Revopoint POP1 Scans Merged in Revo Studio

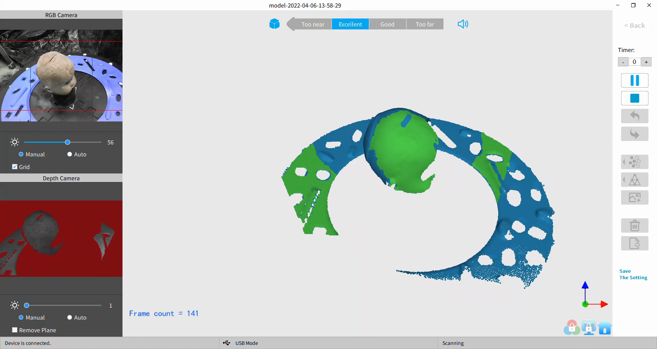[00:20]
So here I'm trying all the different techniques that I've developed
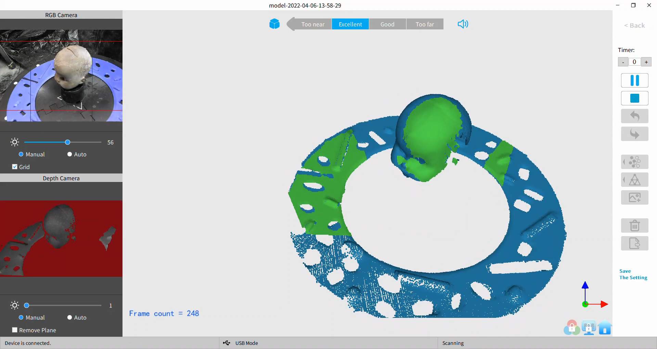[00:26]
using the POP2 on this little baby head that I found out
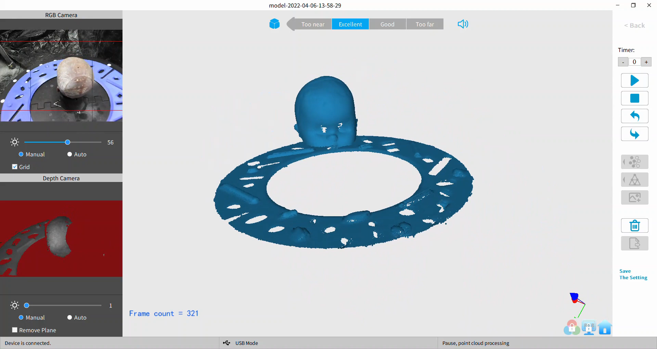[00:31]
in the desert next to my house here in the Mojave Desert in Joshua Tree. And I tried the various techniques such as marker mode and feature mode.
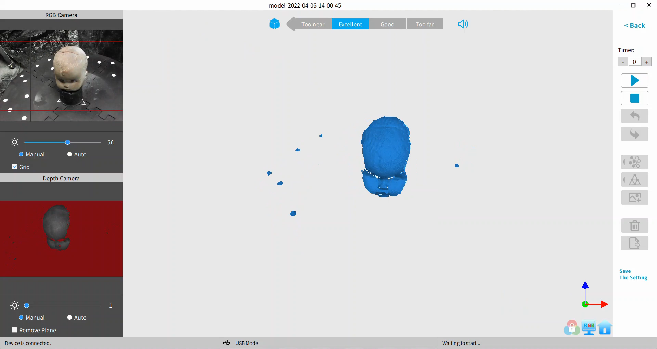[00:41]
I used that little scan ring there that
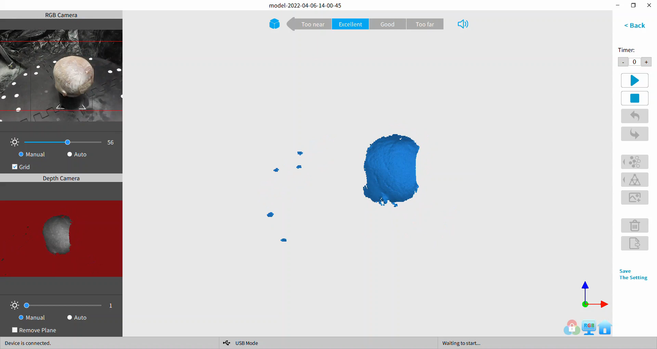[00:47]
was developed by a user on the official group on Facebook. The official Rebel Point user group. But somebody caught my attention. They said that they had borrowed a POP1 and it made me realize that there are
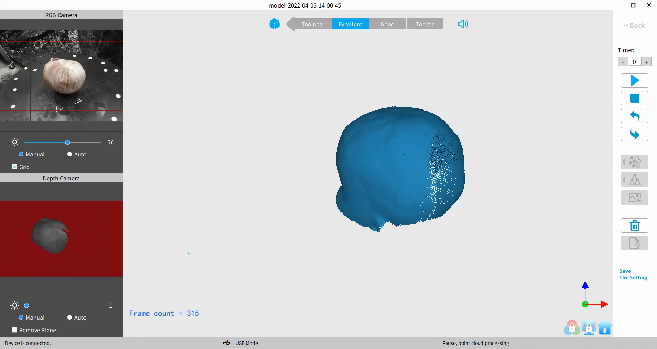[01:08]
a lot of POP1s out there that probably have old firmware.
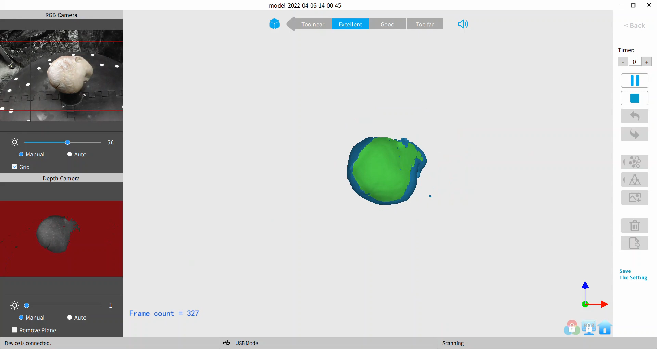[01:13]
The users didn't have the patience to learn to use them and threw them in a drawer somewhere. I've seen stories about that. And then of course some of them have bought a POP2 thinking they'd have better success.
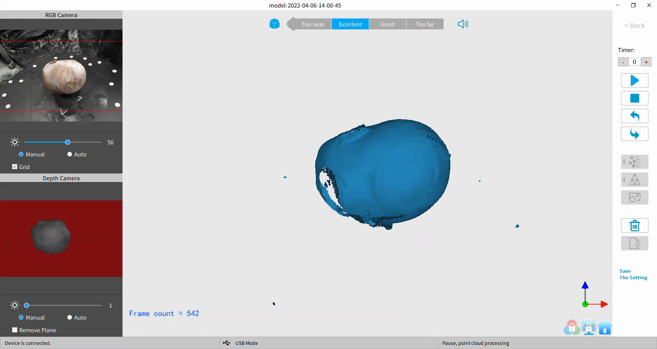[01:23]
But the POP1 does a fine little job. And here this is all my fails. I've included those in the beginning of the video here so you can see
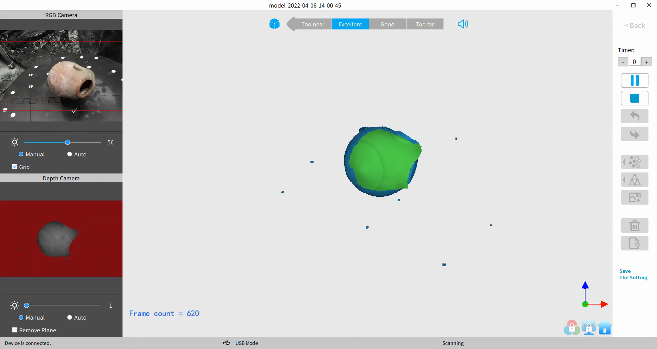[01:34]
that not every scan is straightforward.
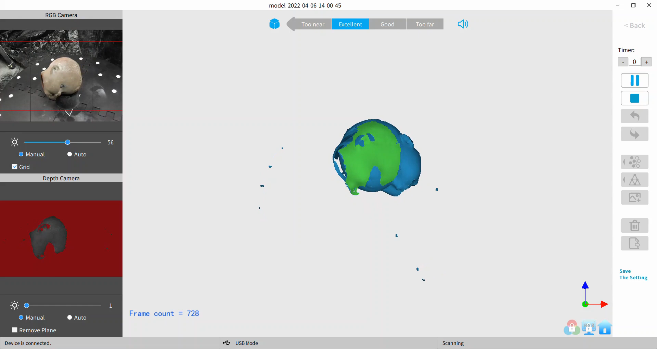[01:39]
I have thousands of hours behind my scanning. See I got a double head there.
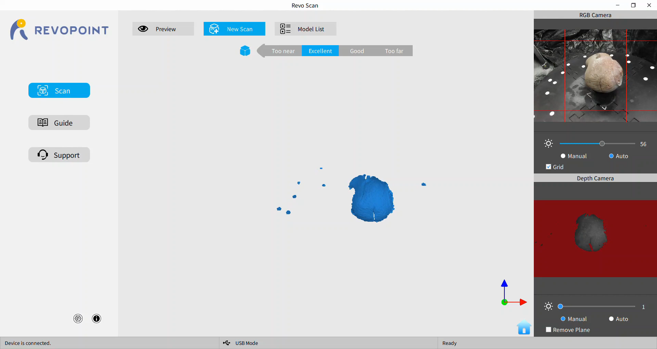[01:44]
That was in the the marker mode.
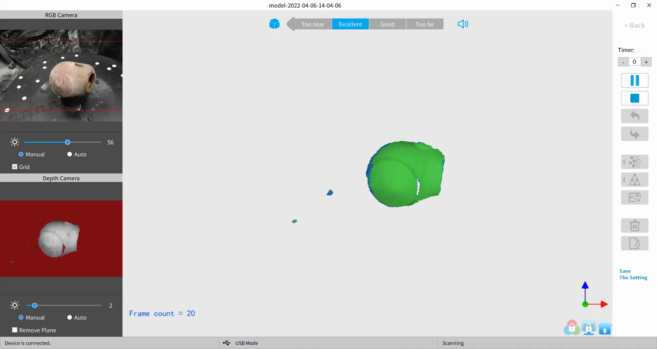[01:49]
Trying it again. I wanted to show you something here.
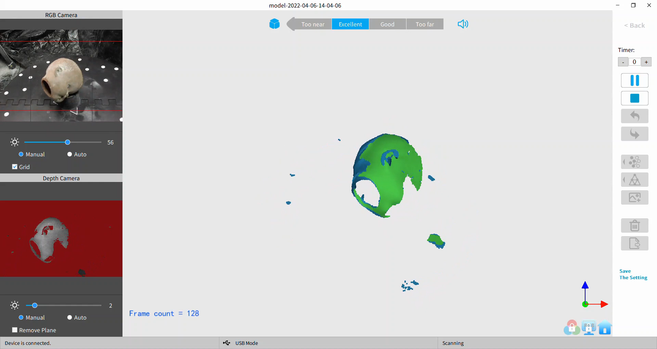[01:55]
You know of course once you start scanning in marker you you can't move the object. See there it just popped out of alignment. I just saw it. See now I moved it. You can't do that in marker mode.
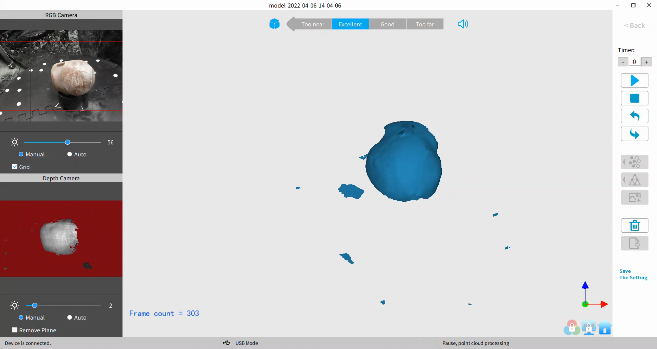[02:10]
Because it will not track. You will never get it to track.
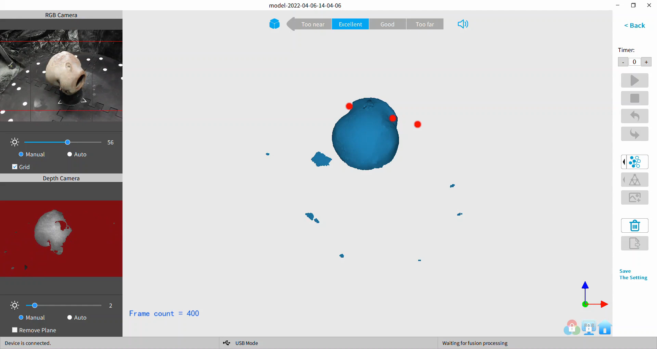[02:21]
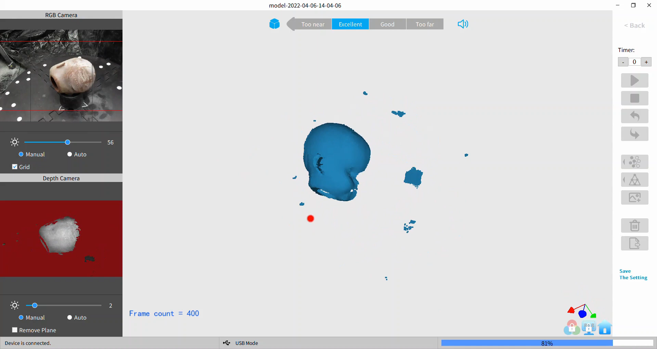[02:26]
So I'm just I decided to process that a little bit see what it looked like. You can see it's terrible. It's terrible.
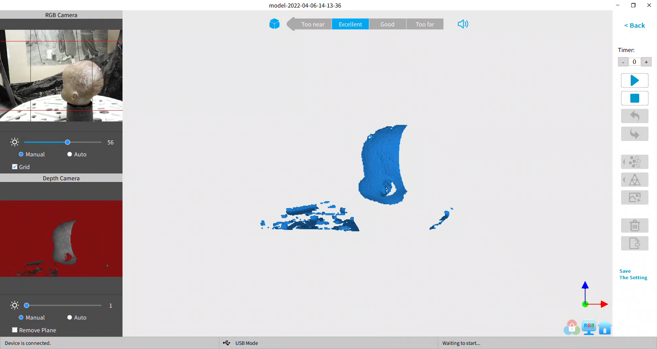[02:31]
So now we're out to the my successful scans here.
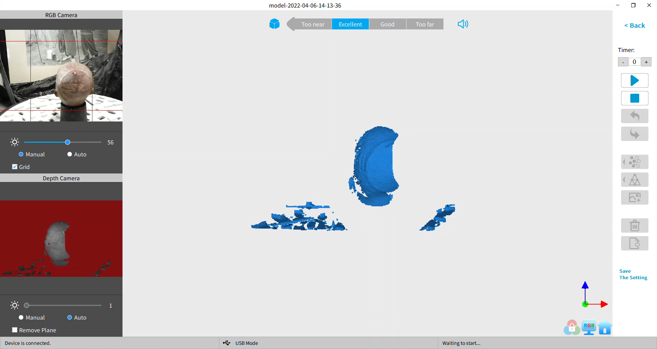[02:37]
This is my scan plate. The cut acrylic prototype.
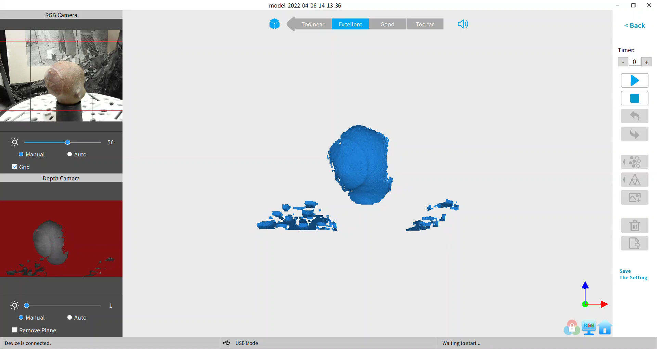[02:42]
I laser cut the patterns in there and and glued
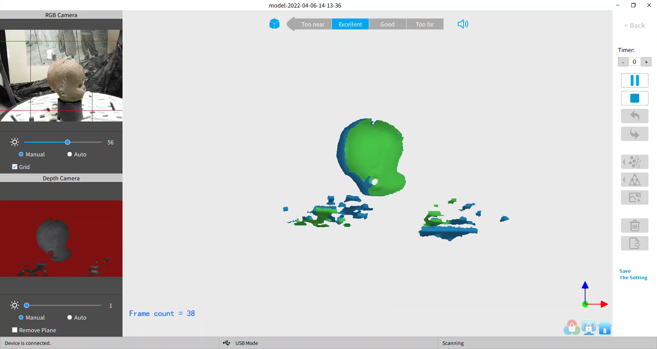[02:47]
them up so I have three millimeters up and three millimeters down.
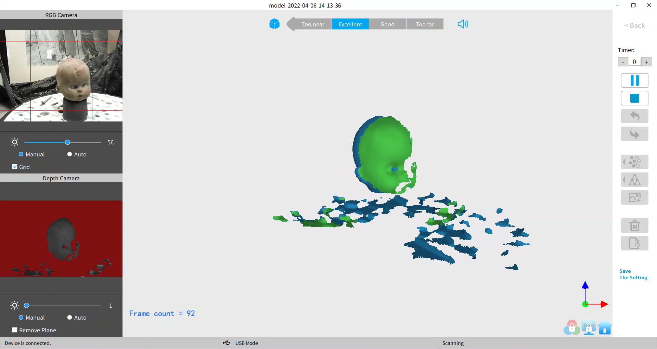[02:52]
You know three millimeter holes and three millimeter projections all at random with random sizes and shapes and orientations.
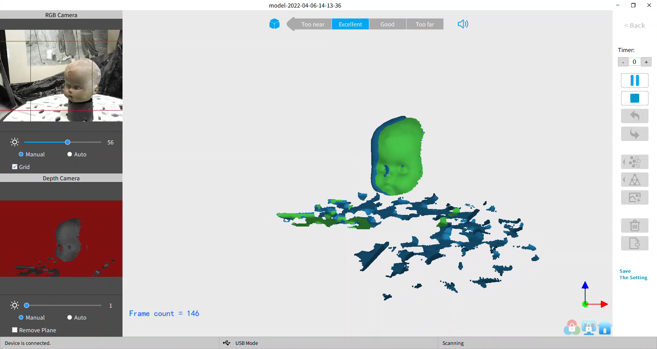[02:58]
So gives it a real good grip for tracking.